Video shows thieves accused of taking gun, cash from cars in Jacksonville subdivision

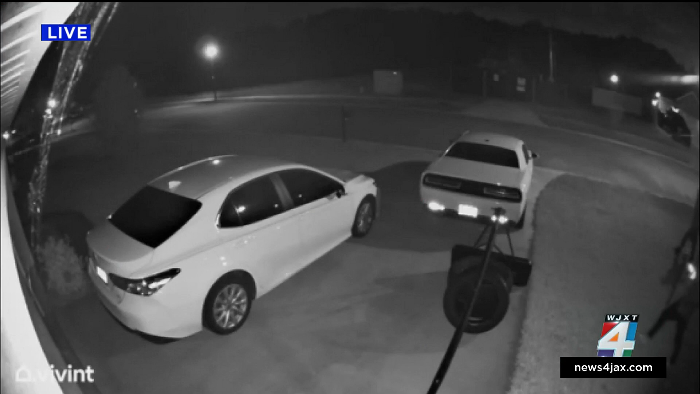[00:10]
Take a look. Neighbors tell us items ranging from a rifle to cash were taken.
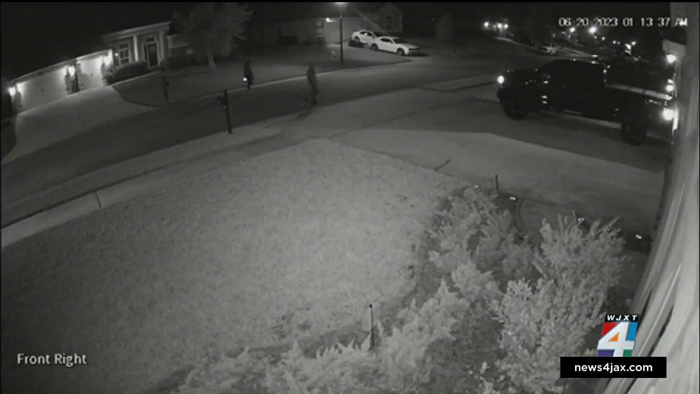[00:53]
The people in this video are wearing a face mask and were caught on multiple other security cameras in the Trout River Bluff subdivision doing the same thing. Since security was stolen, Sean Baker is one of the people whose car was burglarized.